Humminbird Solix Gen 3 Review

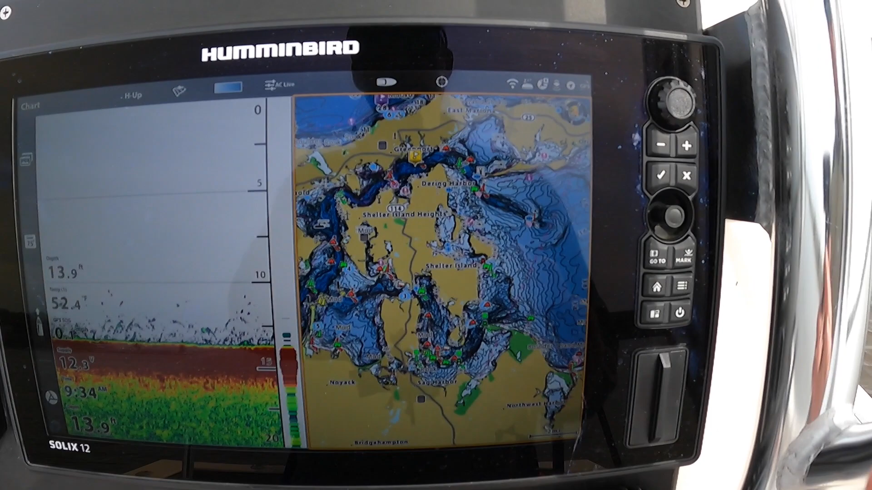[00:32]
It has lightning fast speed and is very user-friendly and I want to show you some of the key features of this unit. Let's take a look at my charts I am running a Humminbird Coastmaster chart these
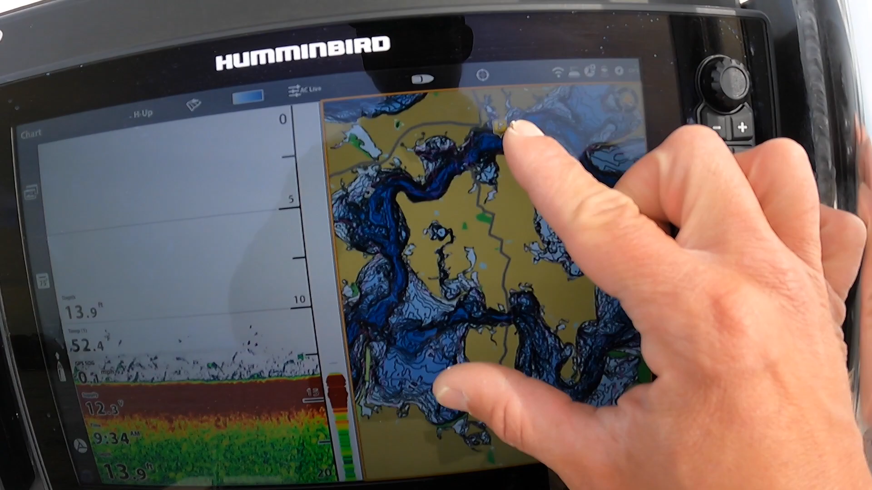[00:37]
On screen: depth 13.9 ft
new charts are awesome very detailed and you can see
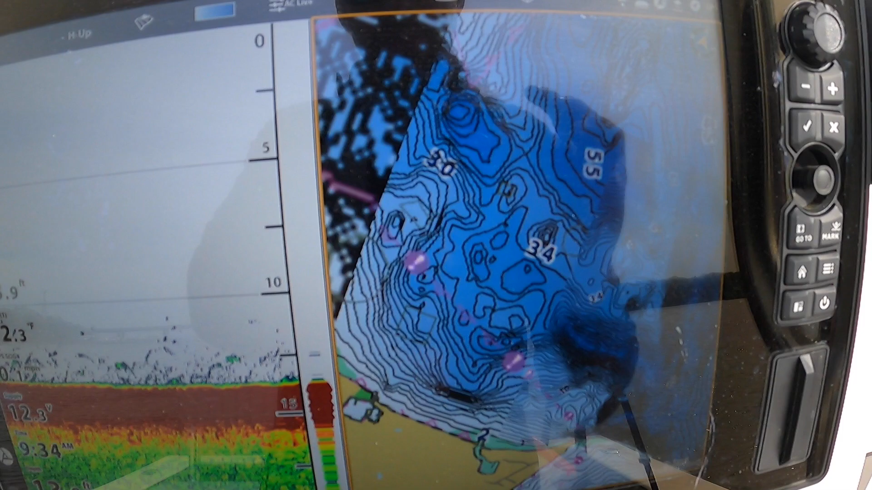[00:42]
the speed it's very quick the chart loads very quick also anything
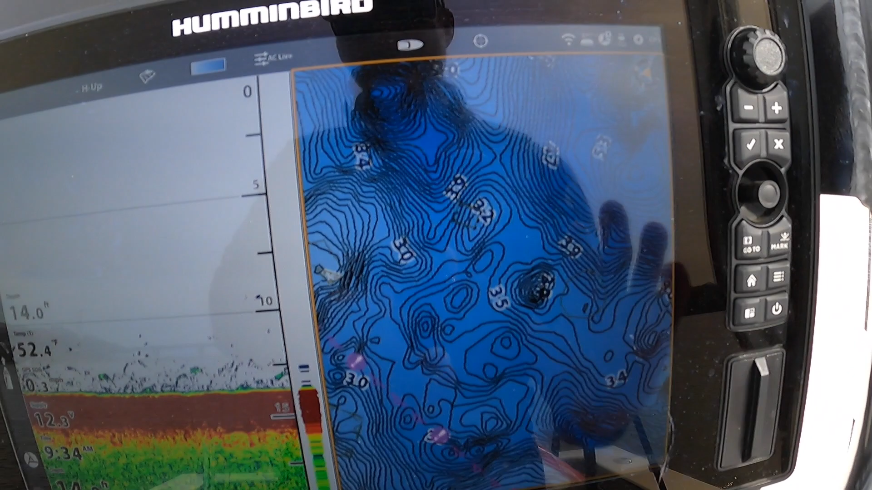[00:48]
that I do on a touchscreen so I could pinch the touchscreen to zoom in zoom out you could see the high
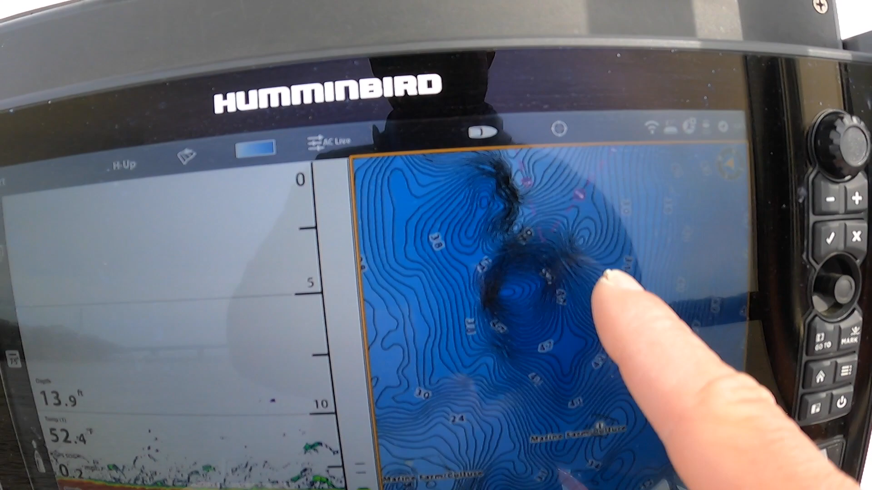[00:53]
resolution all the bottom contours and I could also do all this
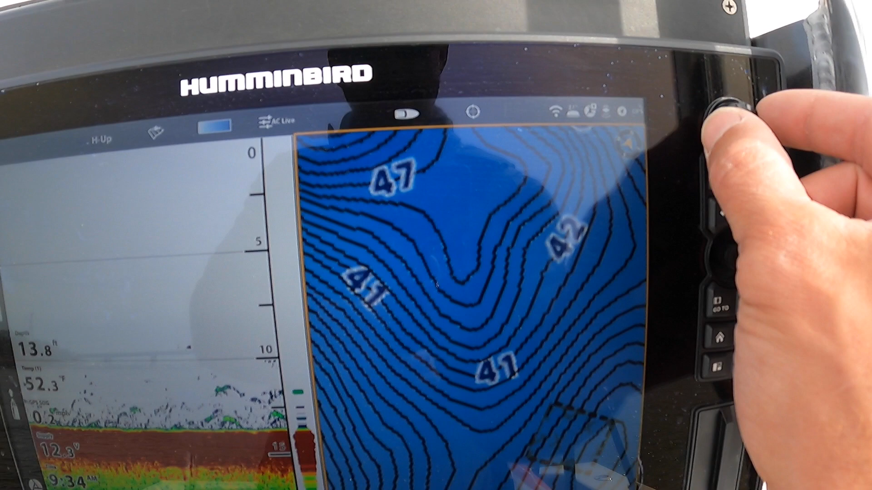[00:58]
from the rotary knob and also from the plus and minus button so anything
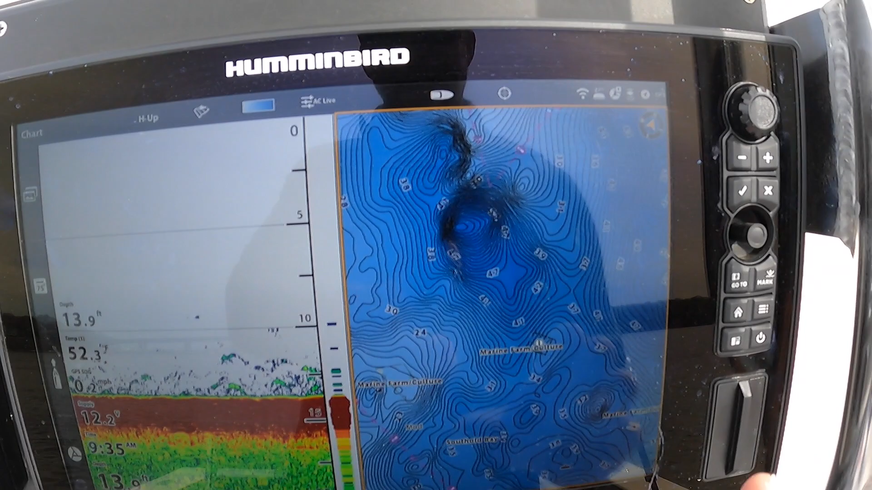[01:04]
I could do on a touchscreen on a Solex I can also do with the buttons which is a really important feature if it's raining out or your hands are slimy and you've been
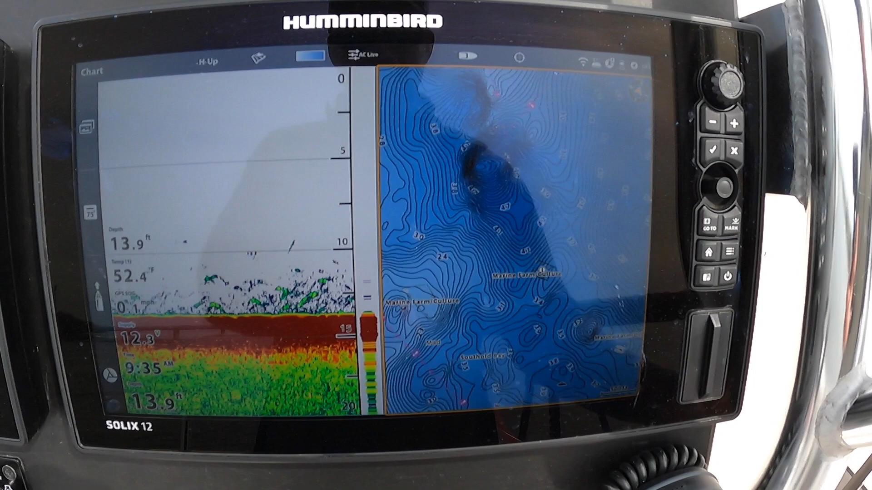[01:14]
On screen: depth 13.9 ft
catching a lot of fish so I really like that feature very
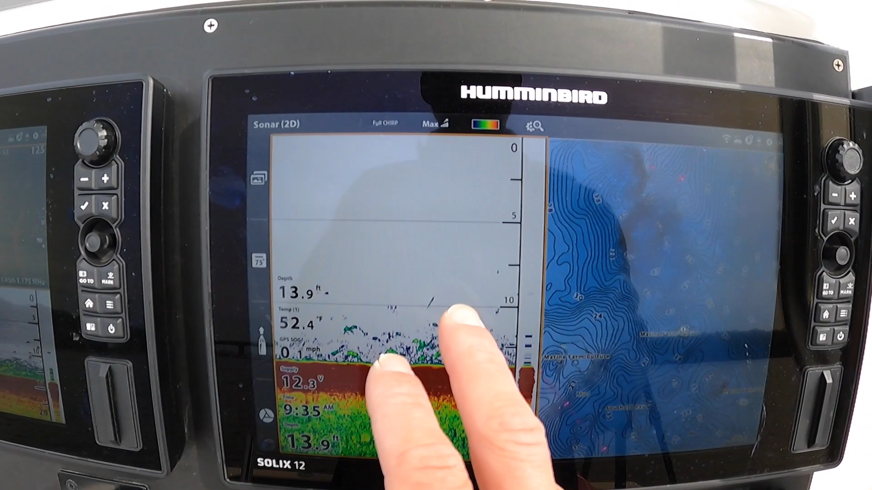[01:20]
On screen: depth 13.9 ft, water 52.4°F
easy to change screens I go over to my sonar here now I want
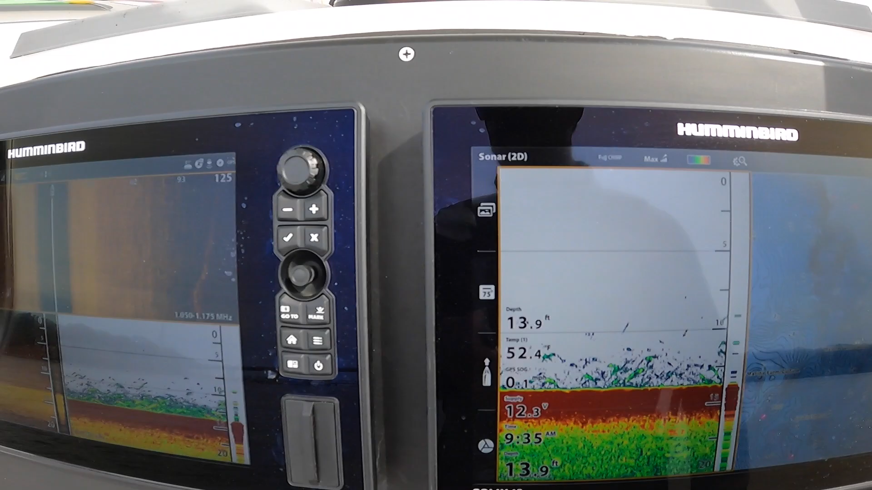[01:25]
On screen: depth 13.9 ft
to show you over on my left side I have my triple
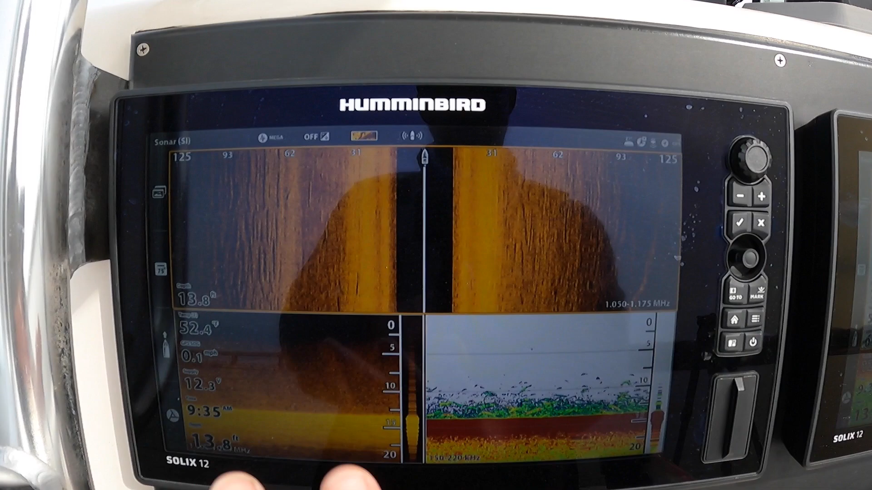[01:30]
screen set up for sonar this is really cool and I'm able to display side imaging on top down imaging and traditional sonar and if I want to blow up side screen all I do is press a
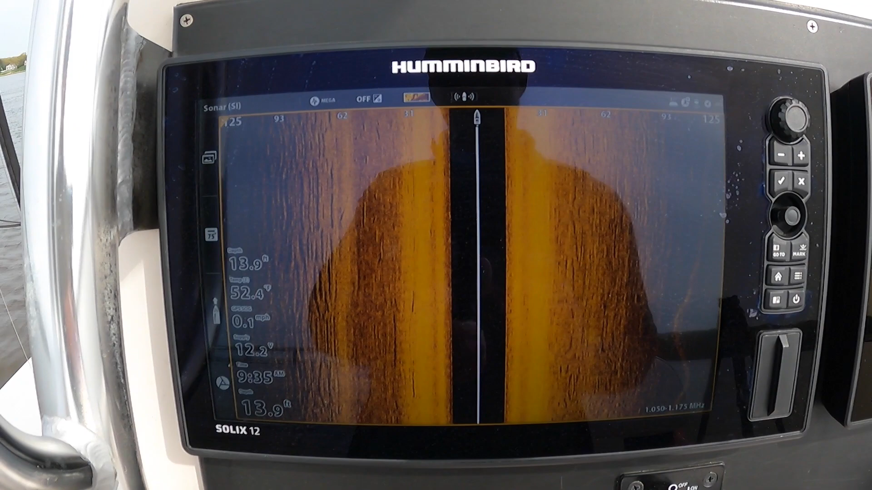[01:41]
On screen: depth 13.9 ft, water 52.4°F
button very easy I could also do a double finger tap here and just very user-friendly I could come out and let's say I want to go wider out and
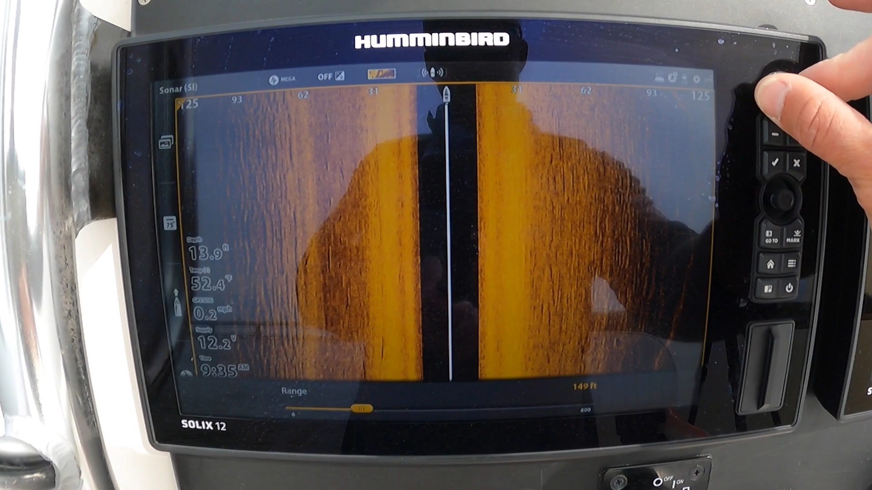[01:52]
On screen: speed 0.2 mph
come out to 150 feet on each side and get a 300 foot range you know there is a lot of quick
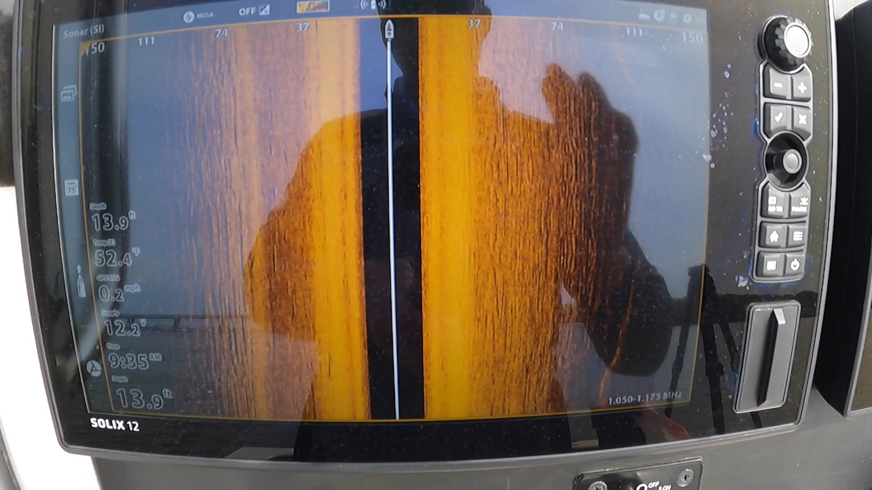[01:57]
features these Solex's are just very user-friendly very quick
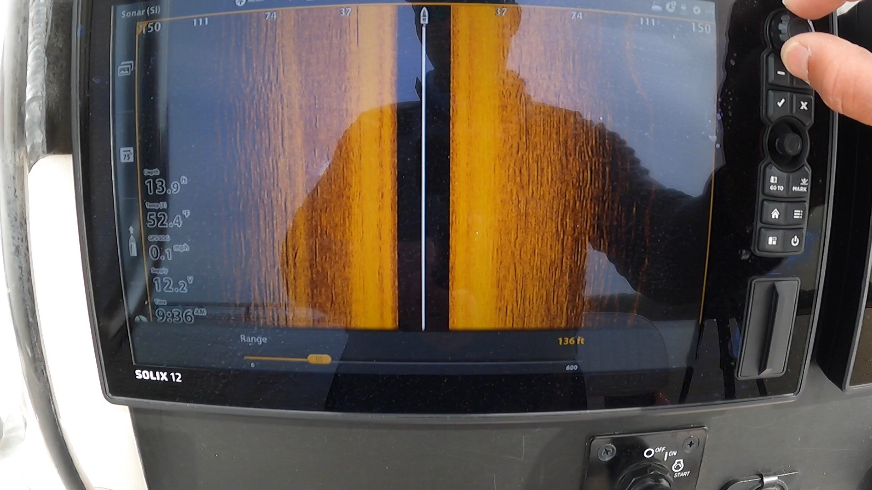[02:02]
to navigate and to move around from screen to screen and I'll just show you
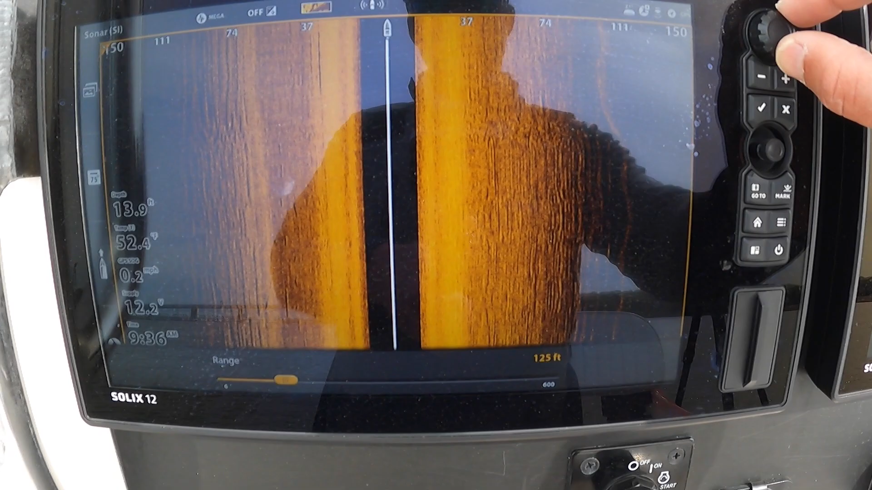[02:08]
a couple more things quickly go right to the home button I have my
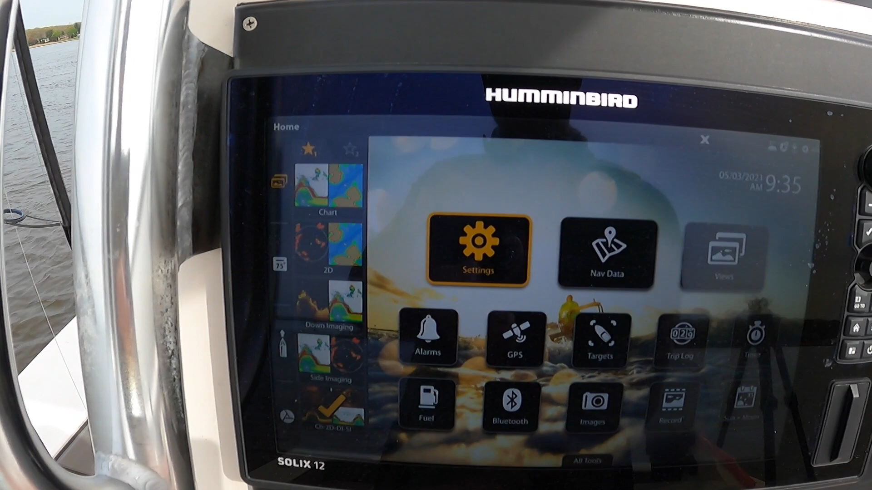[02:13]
favorite views right here so it makes it real easy let's say it's
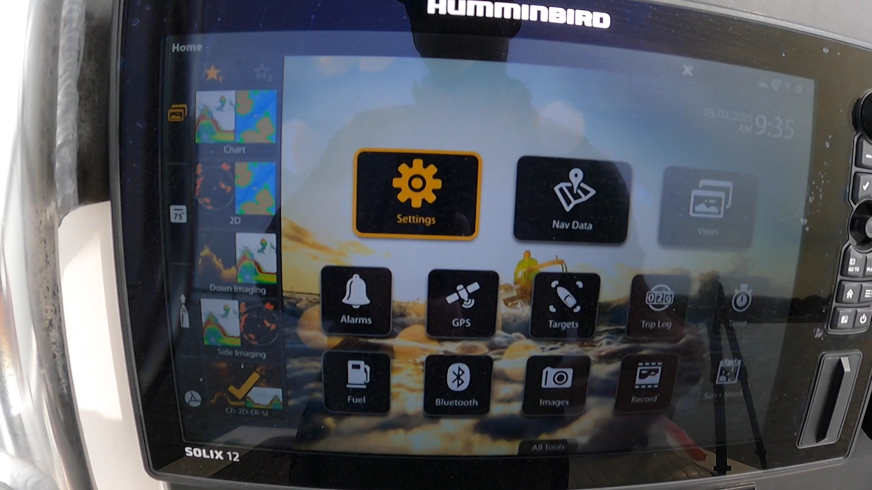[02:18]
I'm driving at night and I want to pull up my chart and radar screen and right
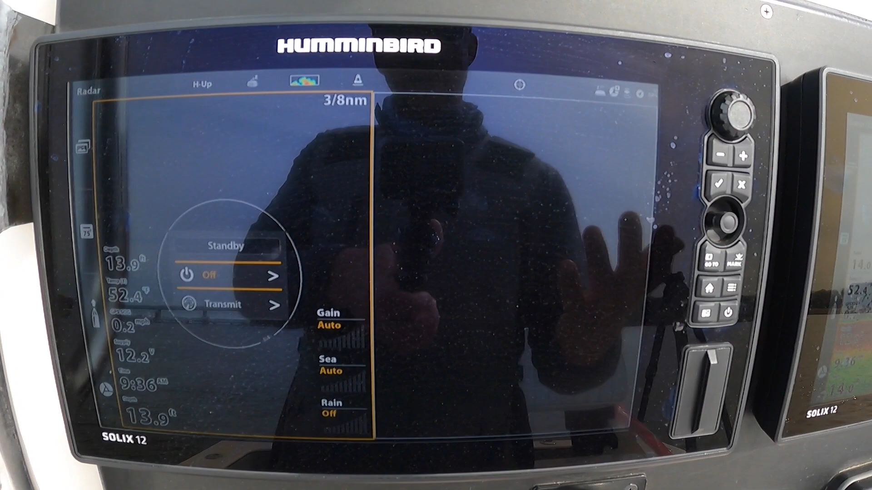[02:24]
there we'll go back to the home screen and I'll go back to we'll